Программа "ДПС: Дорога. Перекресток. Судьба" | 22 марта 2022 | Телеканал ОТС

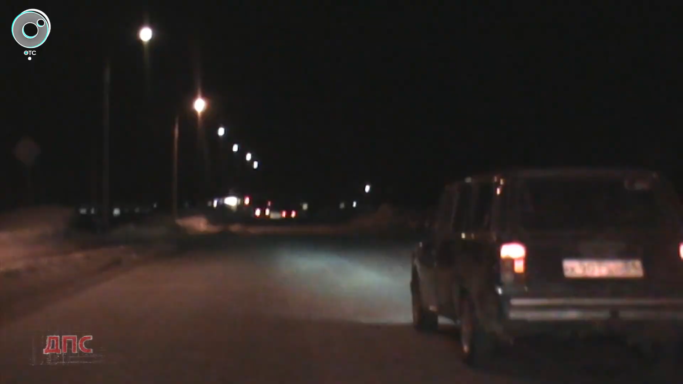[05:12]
За этой легковушкой пришлось погоняться. Водитель, видимо, не очень хотел знакомиться с представителем власти.